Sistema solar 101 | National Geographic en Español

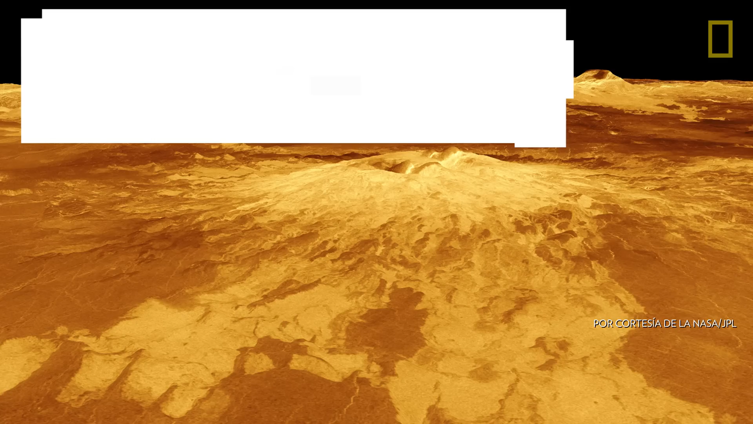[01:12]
Venus is the hottest planet with temperatures of up to 867 degrees Fahrenheit due to an atmosphere of carbon dioxide and extensive lava flows.